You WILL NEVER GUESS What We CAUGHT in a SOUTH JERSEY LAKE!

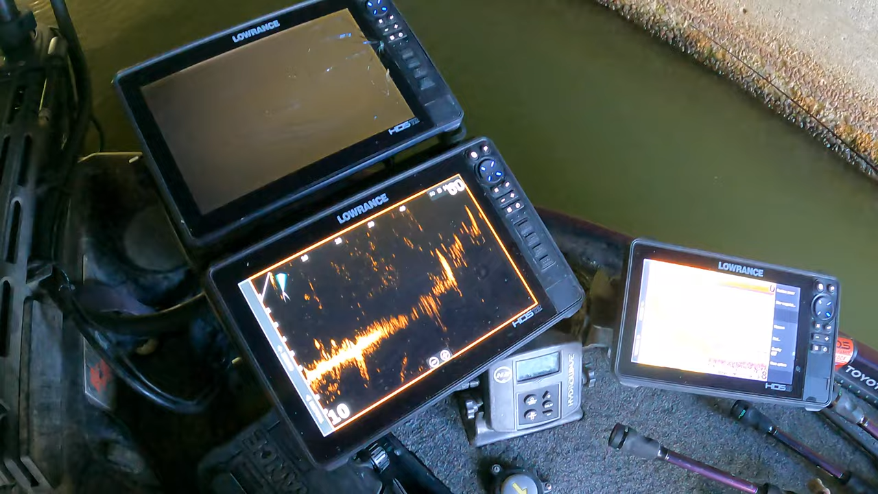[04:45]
Okay. They're there. Those are crappy. Crappy, yeah. Whoa, man sliders. We're still here.